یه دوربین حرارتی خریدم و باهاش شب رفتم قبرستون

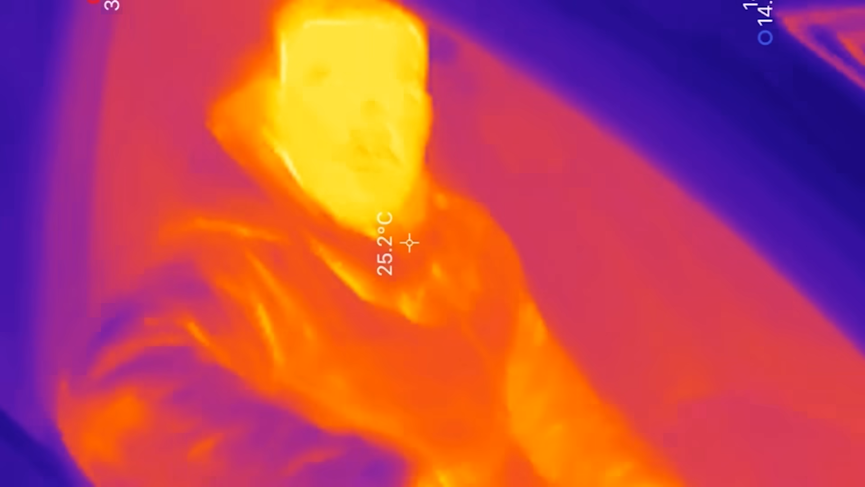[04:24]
On screen: spot 25.2°C
این هم از داخل ماشین تنها چیزی که الان من میبینم خیلی گرمه یه دونه دوربینمه این دوربینم هم میشه برداری؟
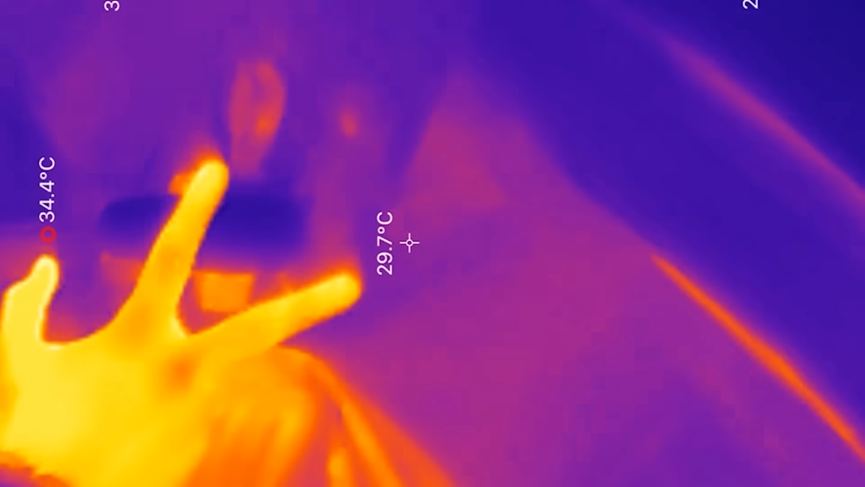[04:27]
On screen: spot 29.7°C
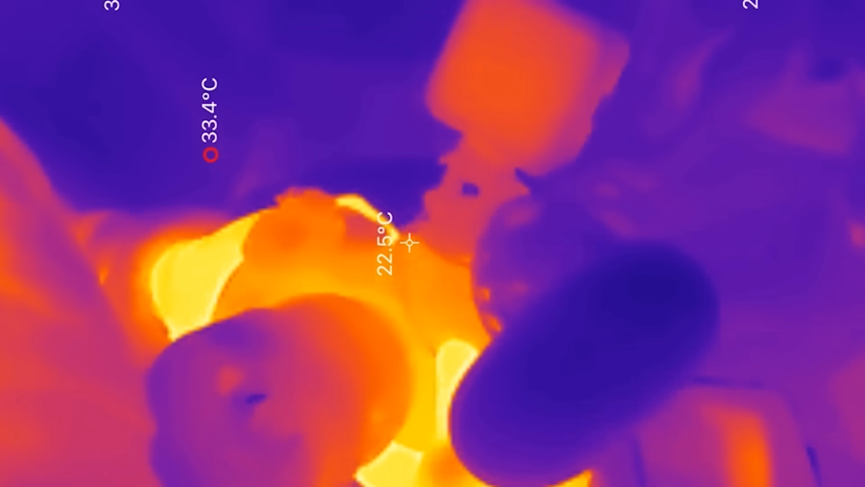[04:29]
On screen: spot 22.5°C
گرمه چون باش ویدئوی گرفتیم گرم شده
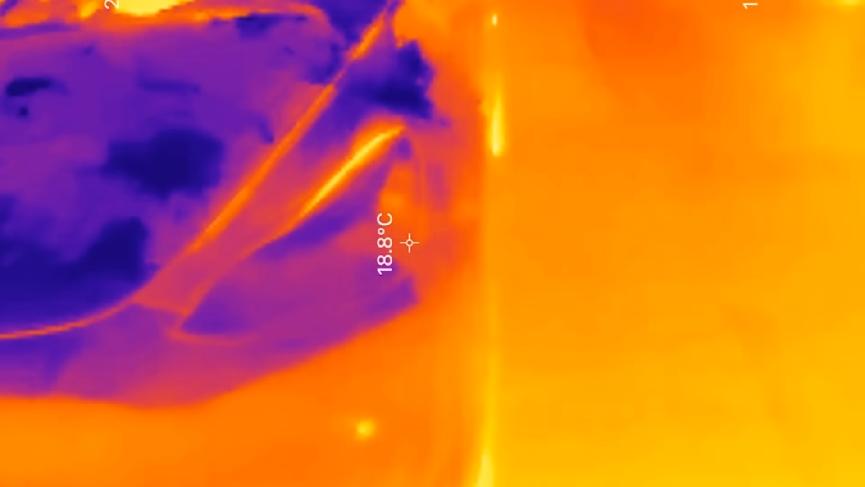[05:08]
On screen: spot 18.8°C
دوباره برای زدی خیلی راهندگی ببینید کاپوت جروش همه جای
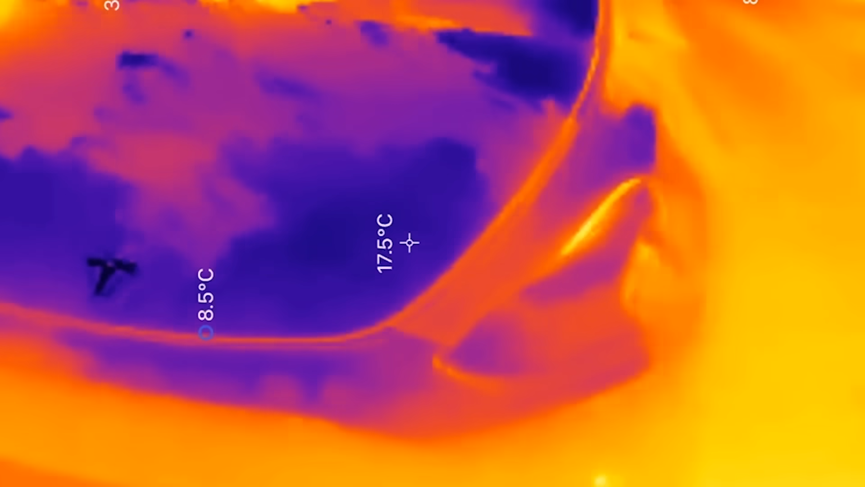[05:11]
On screen: spot 17.5°C
که گفتم چونکه انجین نداره کاملا سرده
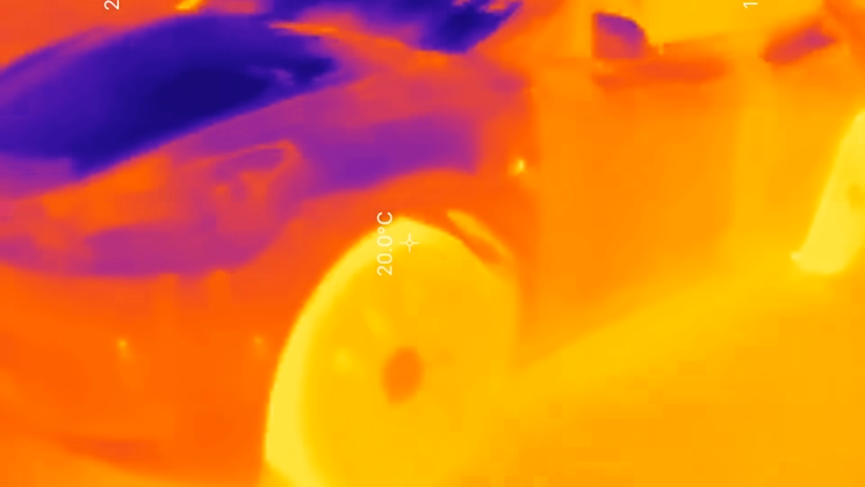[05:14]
On screen: spot 20.0°C
لاستیکای
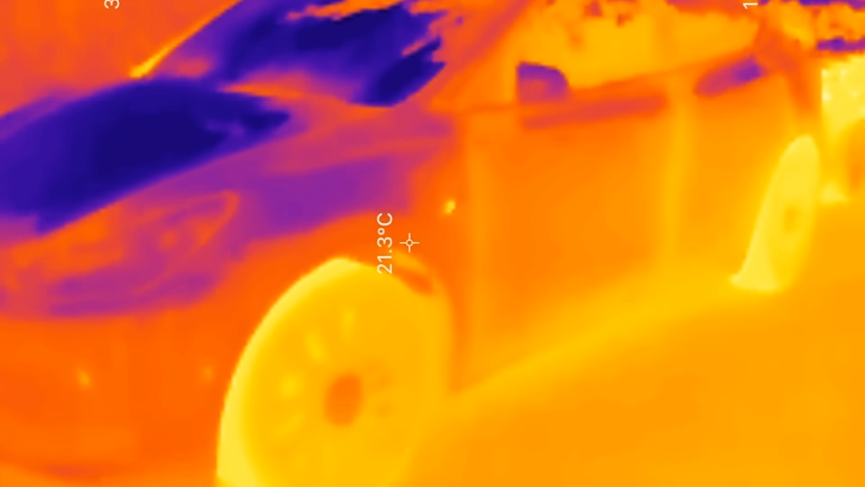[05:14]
On screen: spot 21.3°C
این ماشین گرمتر از همه جایی ماشین هستن این لاستیکاش گرم گرمه اینم به خاطر استقاکیه که دوی زمین ایجاز
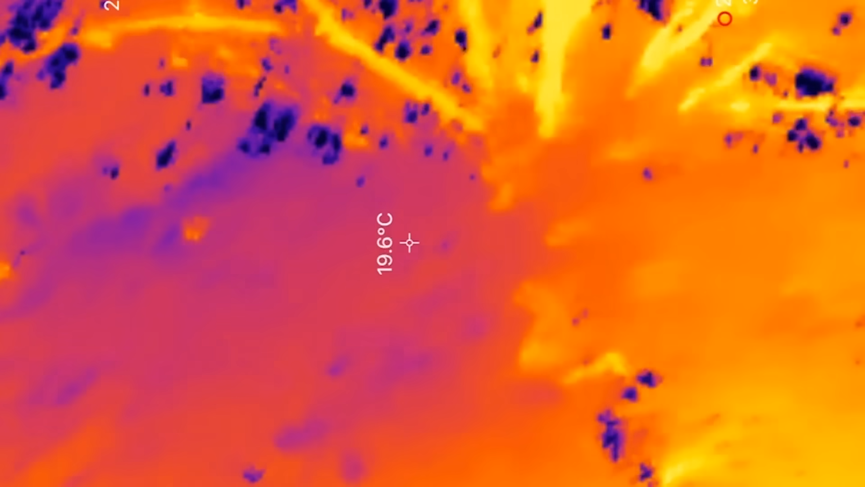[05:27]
On screen: spot 19.6°C
ببینید هشنگ معلومه گرم گرمه شاق و برگاشه ببینید چه هداره زندگی میکنه
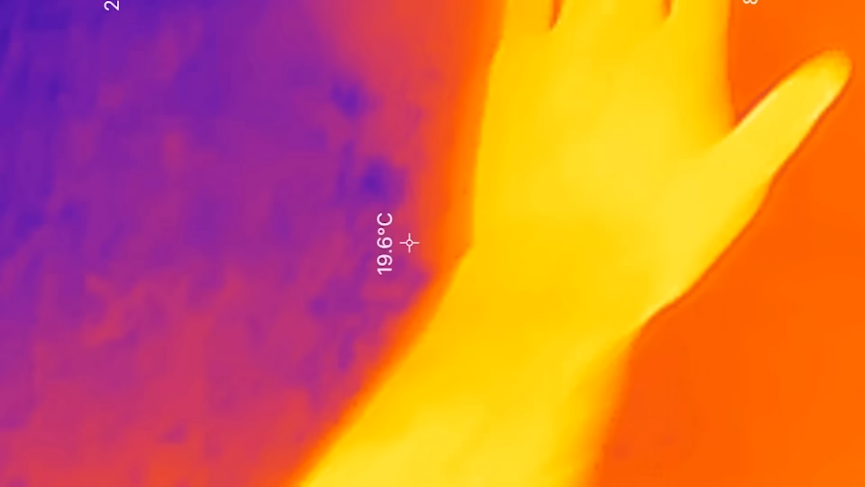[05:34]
On screen: spot 19.6°C
همه مخایسته کنید با دست من یه کنید مخایسته کنید
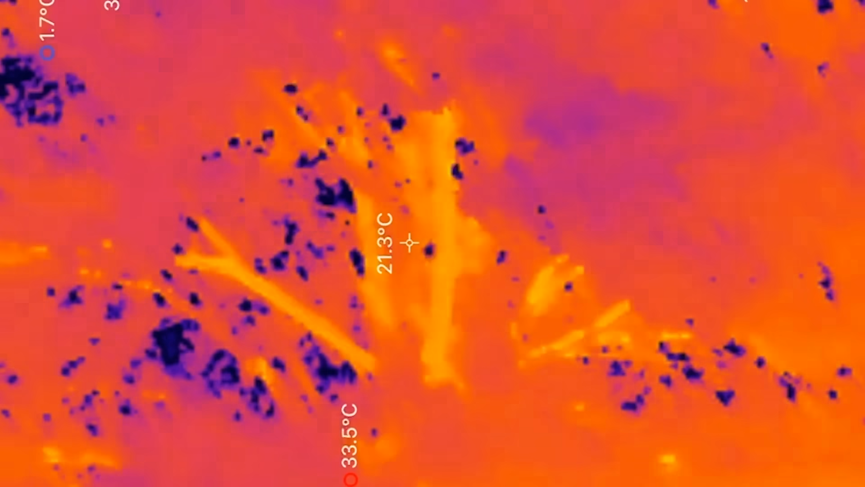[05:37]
On screen: spot 21.3°C
خودتون ببینید این از
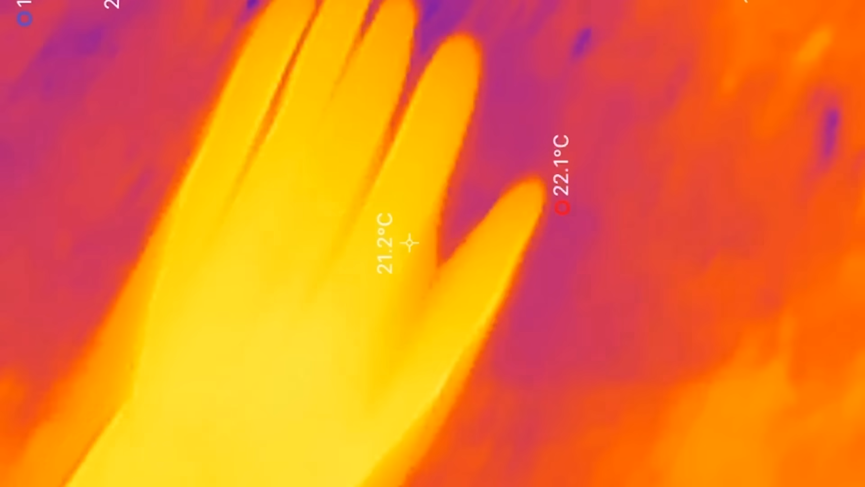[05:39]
On screen: spot 21.2°C
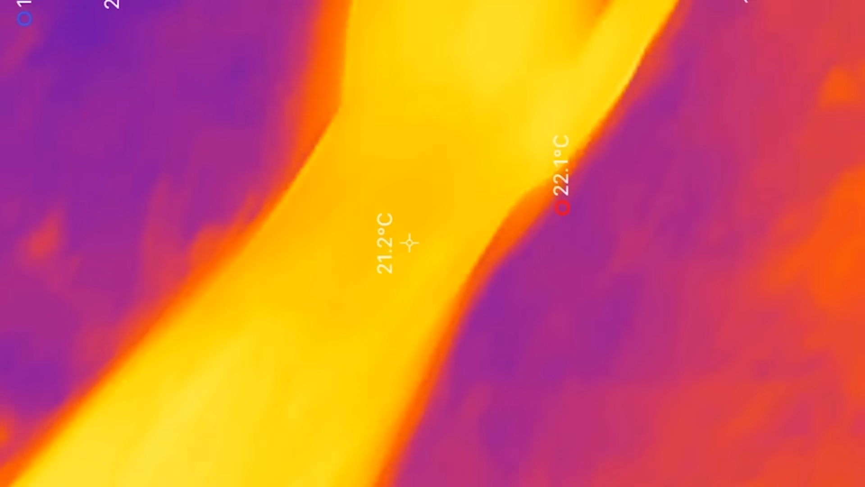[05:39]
On screen: spot 21.2°C
درخت این از دست من پس هیچ وقت به درختان و به طبیعت آسیب نزنید آقا داریم نزدیک میشین به خبرستون هلی الان تو چه حسی داری؟